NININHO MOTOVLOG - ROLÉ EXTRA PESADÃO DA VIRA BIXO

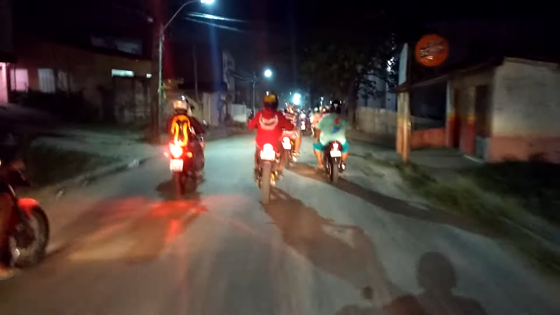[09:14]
Já me perdi do Alex aqui, cara. Alex, olha, será que Alex se enfia, meu irmão? Não dá pro cara ver ele não, velho.
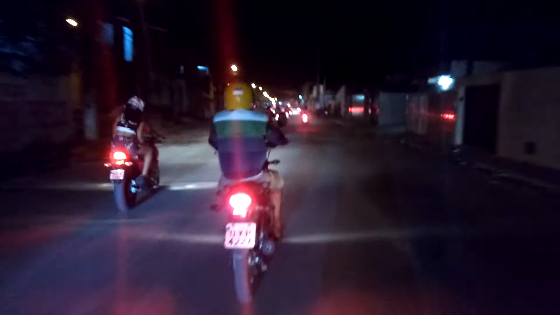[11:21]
Muita bota pra trás ainda. O Alex deve estar lá por trás, cara.
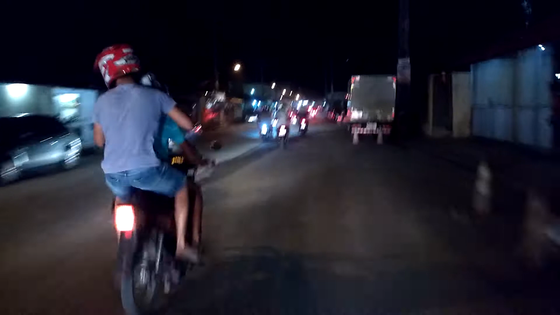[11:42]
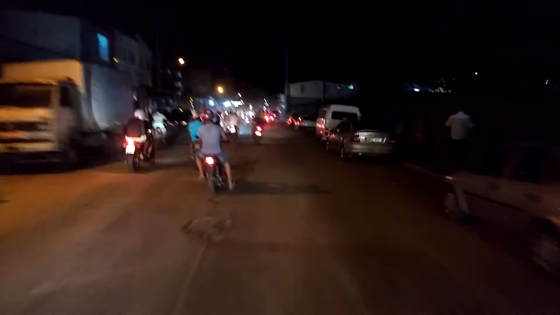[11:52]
Ixi, meu irmão, aí eu acabei de desempenar a gente, tem um talento pra gente hoje, cara.
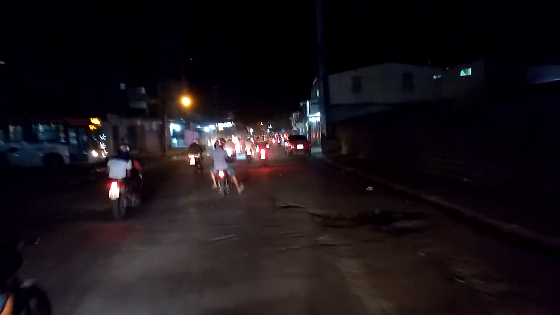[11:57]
Caiu no baita de um buraco aqui, meu.